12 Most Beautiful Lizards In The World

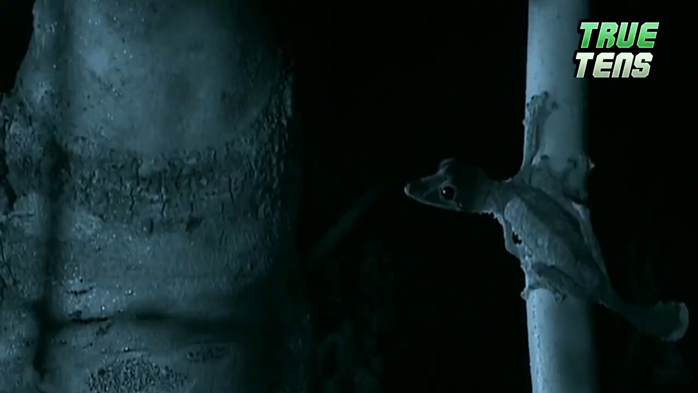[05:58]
but there are no eyelids, just a transparent covering over their eyes which are clean with its long mobile tongue.